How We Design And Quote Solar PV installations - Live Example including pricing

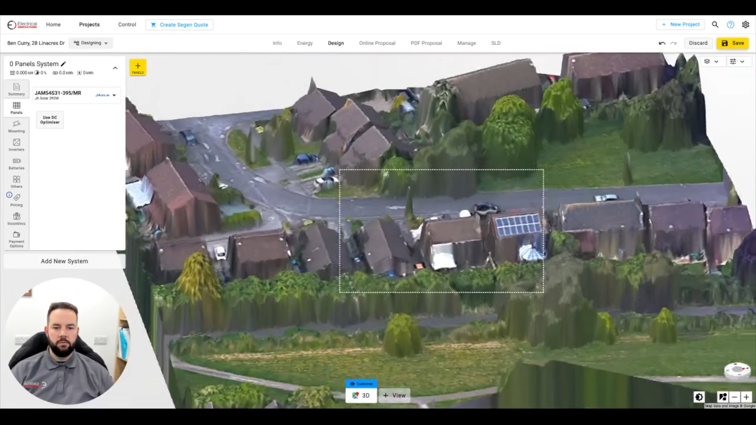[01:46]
You can see here there's a large tree. It might cause some shading concerns. But we've got the panels that we fit regularly set up on here. So we just pop them on the roof like this and put a system in. If we decide we don't want a landscape system like this, we can soon delete that one. We can add a portrait system instead. Again, super easy. We just click on what we want.
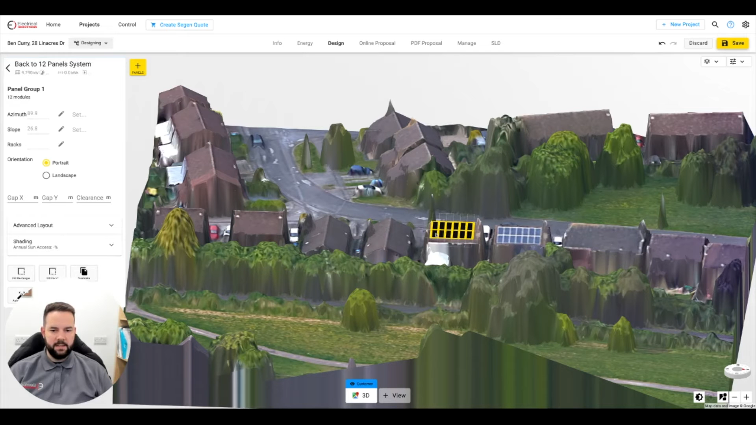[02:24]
So again, looking at this one, you can kind of see 12 panels fit on there relatively easily. Going back with more of an overhead view gives you a better idea of what's going on. Now, you can't do everything from this software.